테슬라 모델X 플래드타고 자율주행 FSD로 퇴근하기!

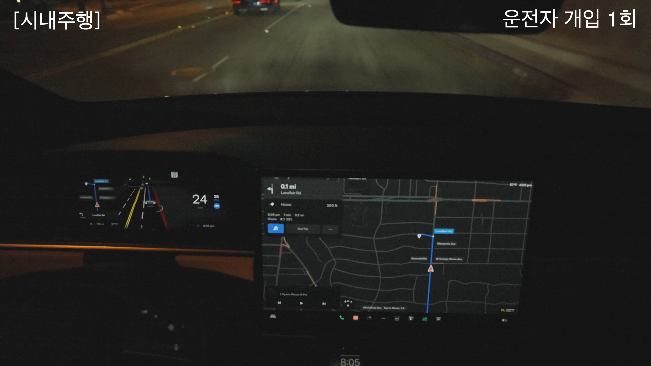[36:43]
음 여기서는 좌회전을 해야 되는데 요거 좀 복잡하네 간에 가서 오 노노노노노 안전을 위해서 제가 이걸 잡았습니다